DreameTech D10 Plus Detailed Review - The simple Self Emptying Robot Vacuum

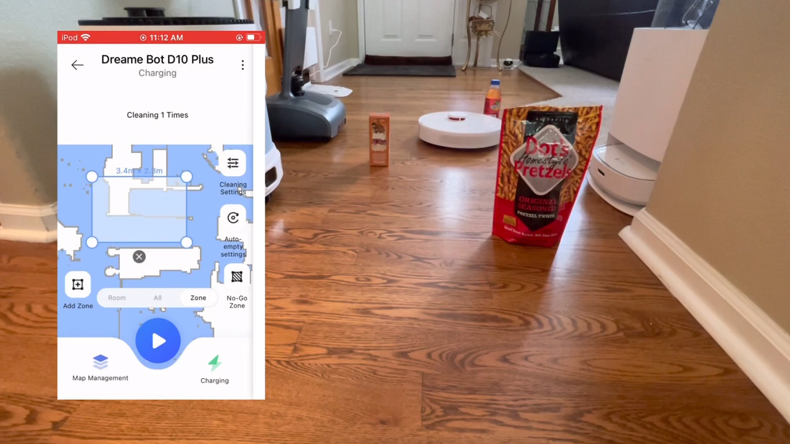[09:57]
If you have any questions, let me know down in the comments, I can kind of walk you through or tell you what these settings do.